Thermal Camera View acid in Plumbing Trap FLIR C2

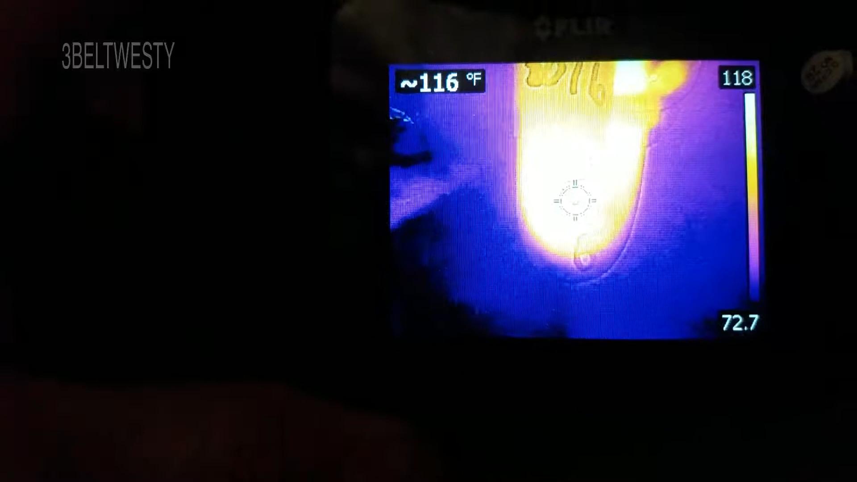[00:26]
On screen: spot 116°F
minutes they tell you to leave it in 20 minutes there's
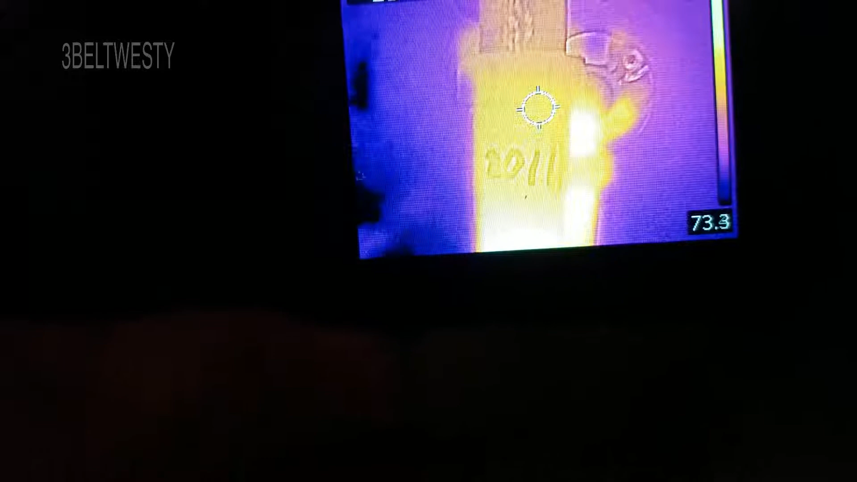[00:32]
the trap now over here on the wall you can see it's
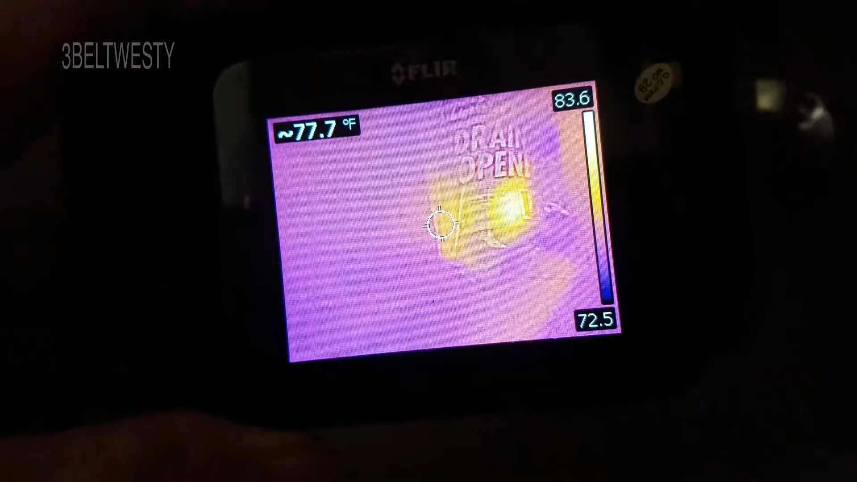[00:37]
On screen: spot 77.7°F
about 77 degrees there's
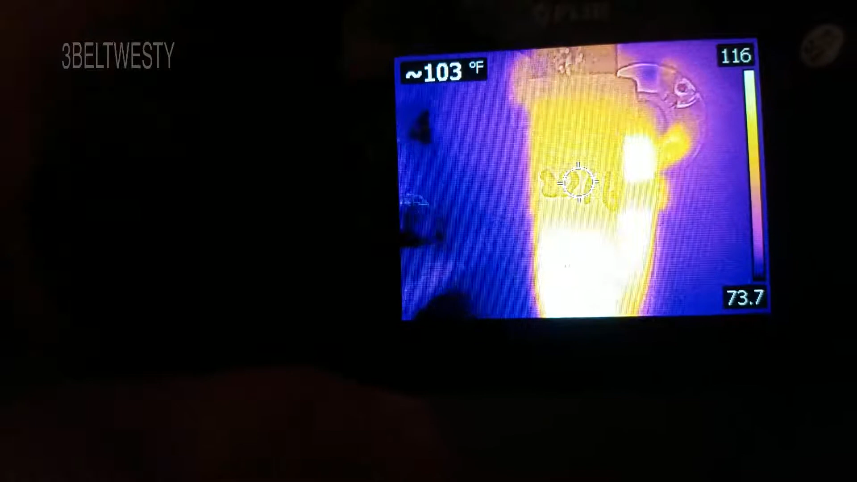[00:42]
On screen: spot 103°F
the trap the bottom by
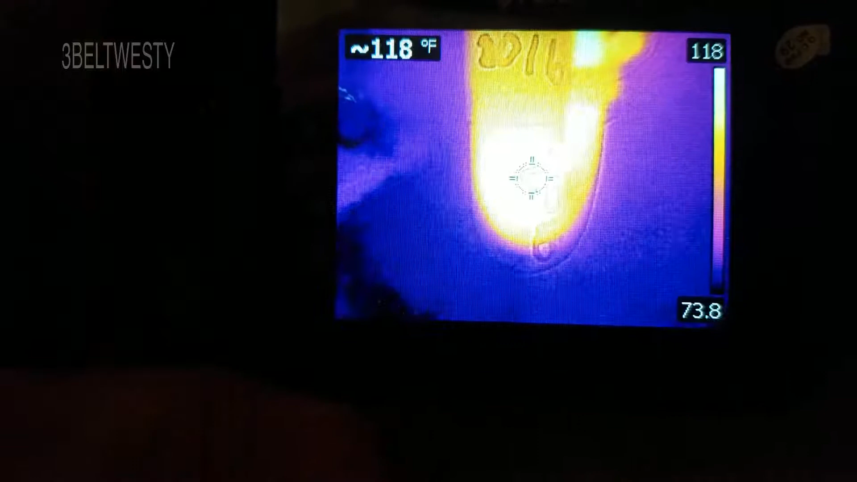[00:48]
On screen: spot 118°F
118 and there it is 117
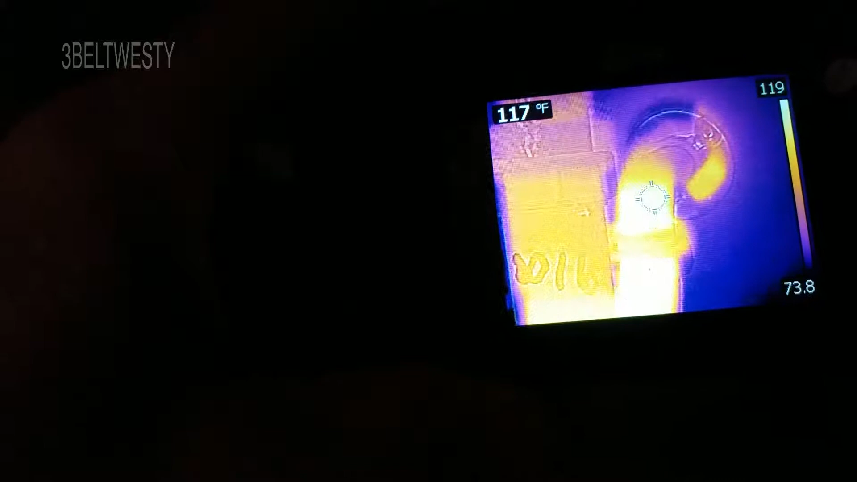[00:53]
On screen: spot 117°F
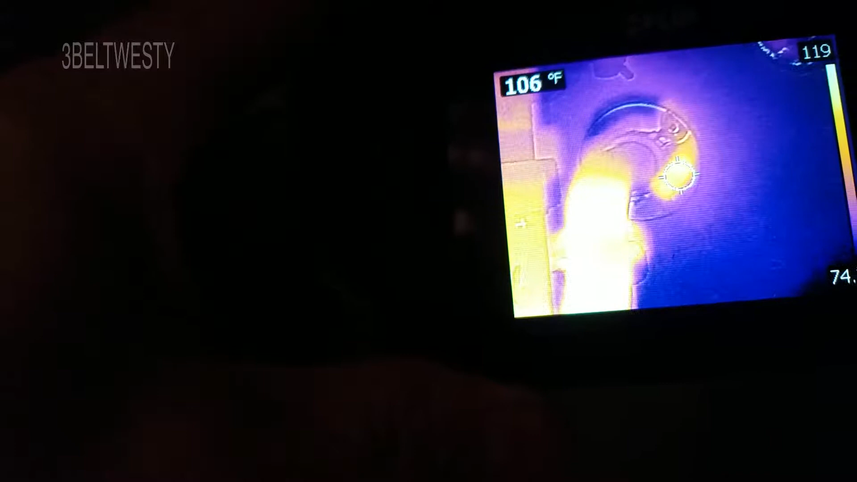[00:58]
On screen: spot 106°F
there's the wall so I'm going to run cold water and flush that out
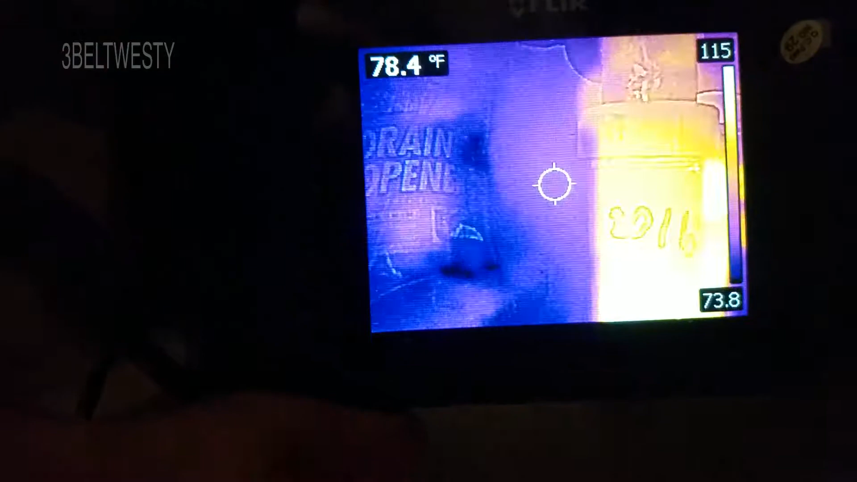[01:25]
On screen: spot 78.4°F
just with the acid and flush it down or
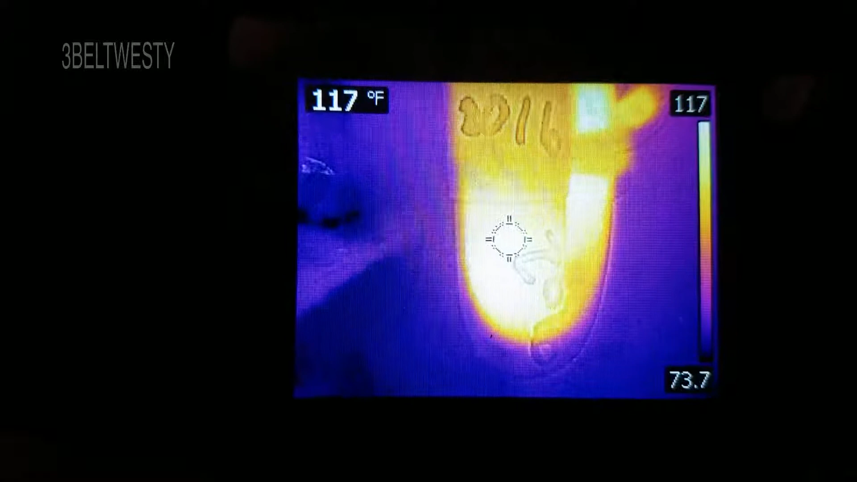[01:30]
On screen: spot 117°F
I could remove the trap but that was just the dregs of some acid so sulfuric
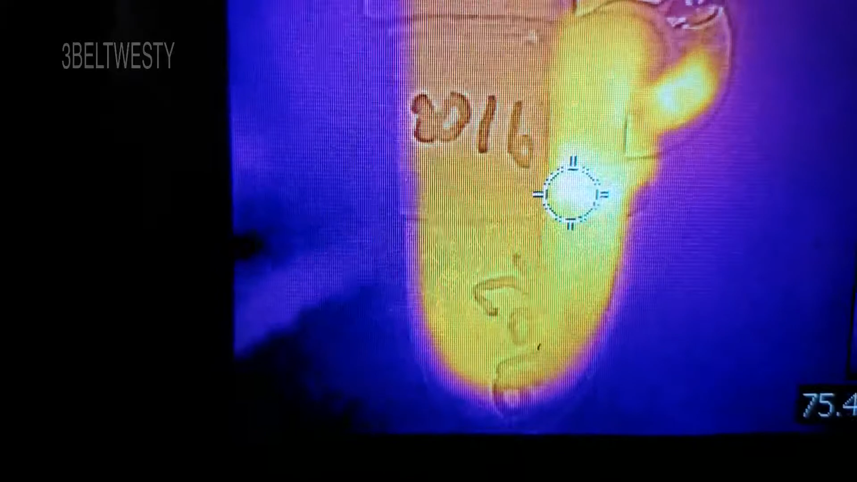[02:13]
it's supposed to run it for five minutes and that's the cold water
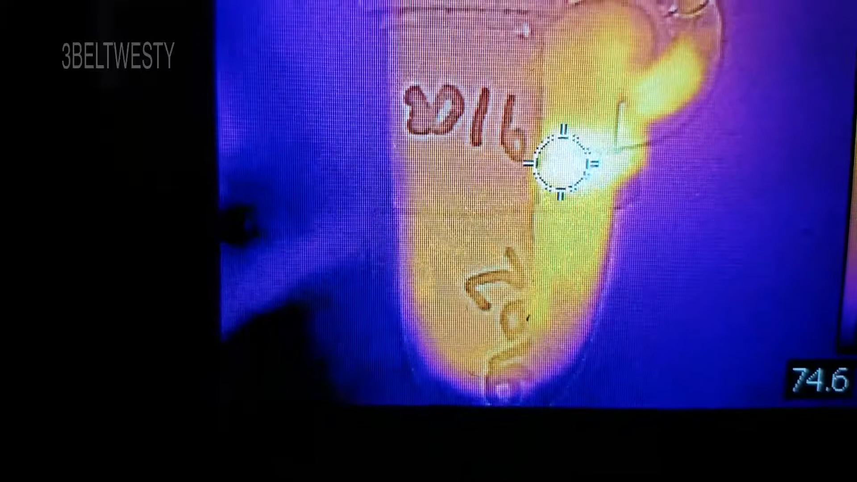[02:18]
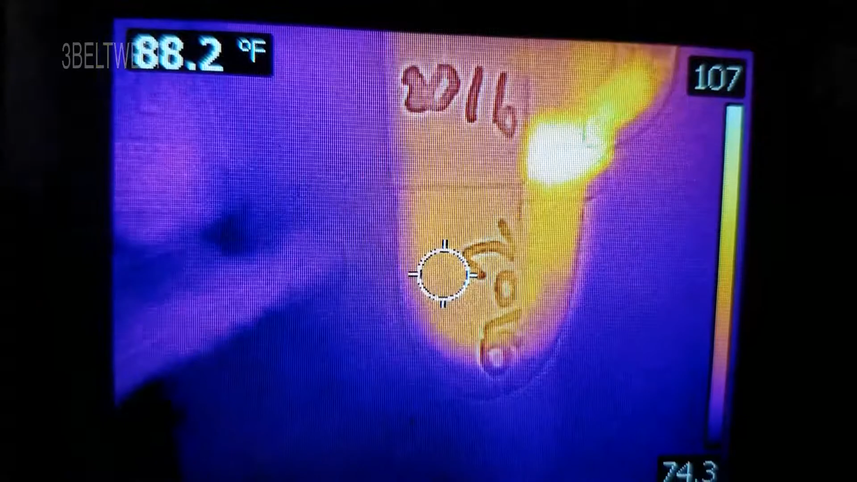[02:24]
On screen: spot 88.2°F
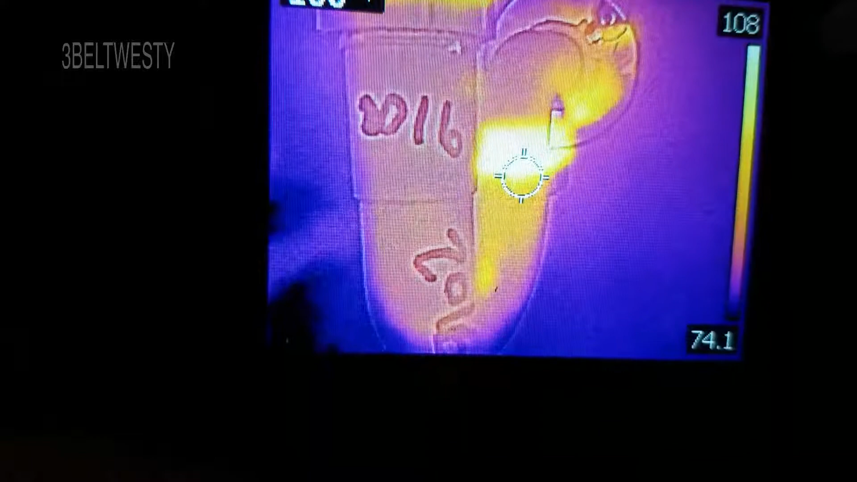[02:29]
now that nut there that's a plastic nut there